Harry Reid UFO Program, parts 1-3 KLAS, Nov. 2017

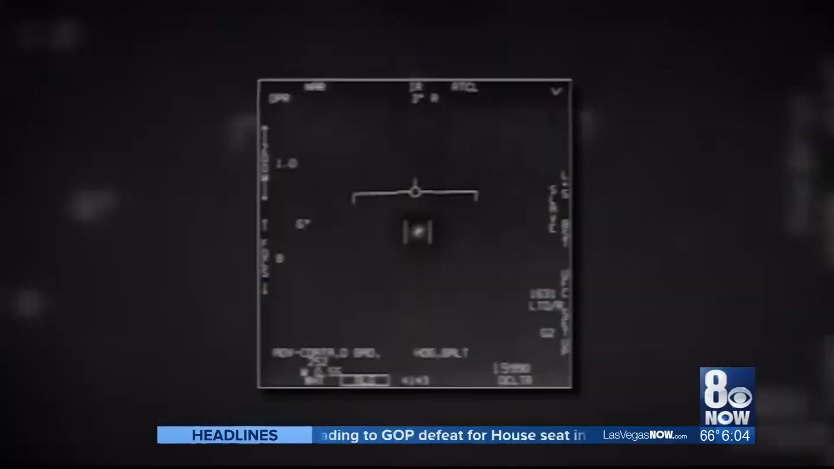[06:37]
Reid had been approached by an unnamed intelligence official who felt the topic deserves study because of decades of spooky encounters between the U.S. military and unknown aerial objects, like this one off the California coast in 2004. UFOs as big as airliners played cat and mouse with the USS Nimitz carrier group several times over a three-week period. This object, shaped like a giant tic-tac, performed seemingly impossible maneuvers.
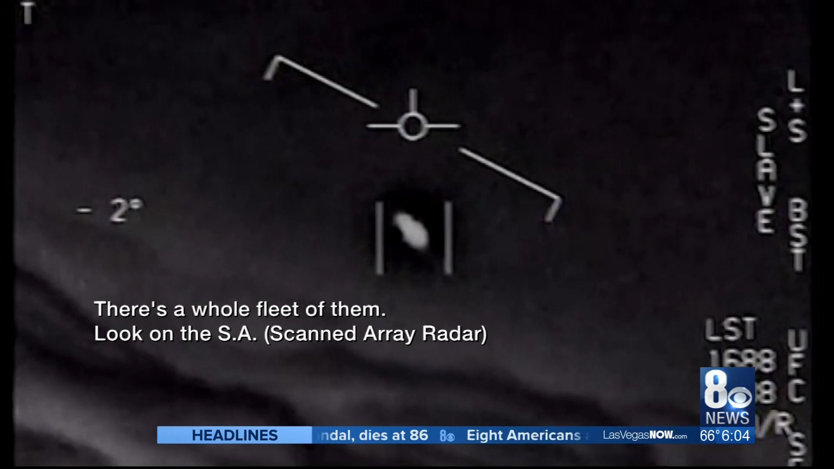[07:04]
There's a whole fleet of them. Look on the ASA. My gosh. Another video recorded by military pilots caught glimpses of
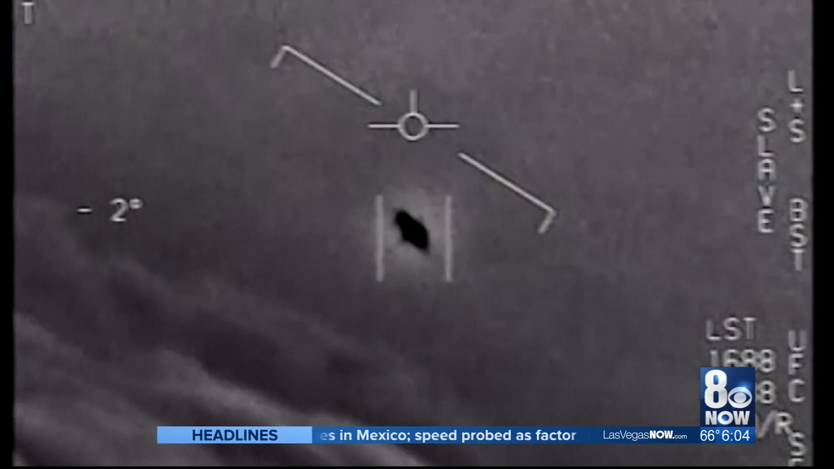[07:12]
what aviators said was a fleet of unknown aircraft.